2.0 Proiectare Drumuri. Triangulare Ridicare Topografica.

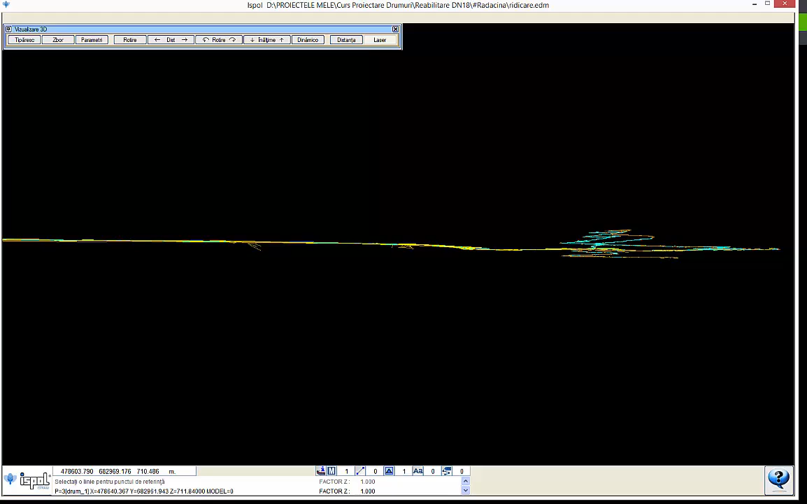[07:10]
Totul pare să fie în regulă. Chiar și zona asta s-a ridicat, da? Unde nu există puncte.
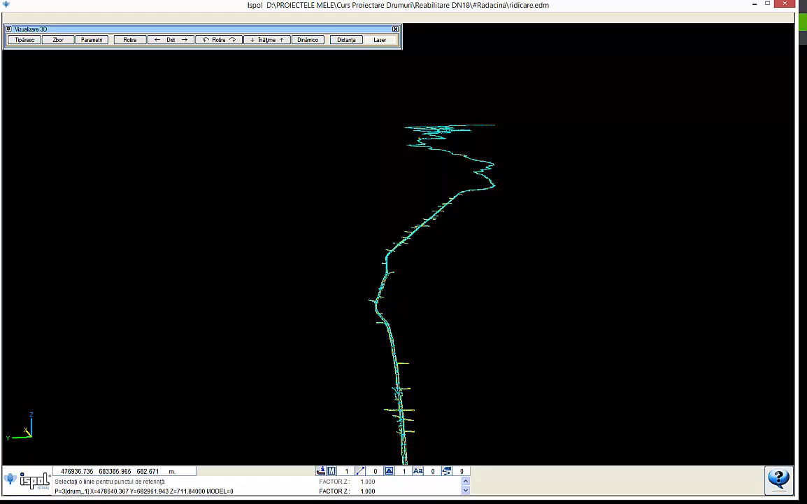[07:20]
bineînțeles că s-ar putea să fie un pic de eroare, nu știu după ce principiu le ridică el, dar în restul unde sunt puncte le ridică foarte bine,
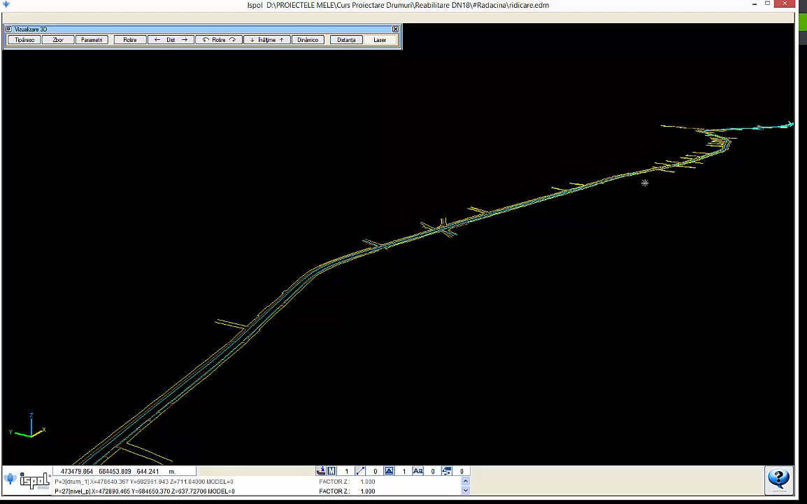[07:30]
adică le ridică chiar la punct. Bun, după ce am făcut...